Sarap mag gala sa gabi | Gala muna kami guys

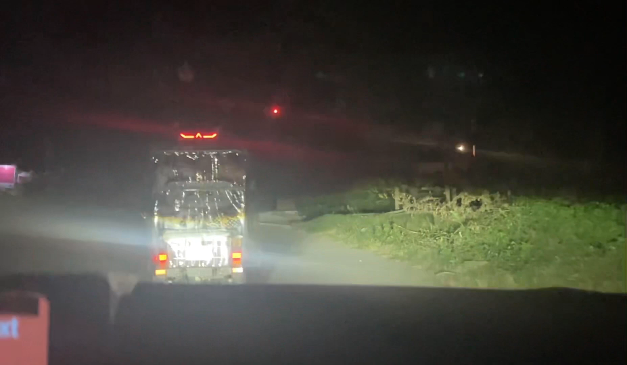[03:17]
Namabagal na mabagal ang takbo Pero Okay naman Very smooth Walang traffic Kahit gabi na Highway na highway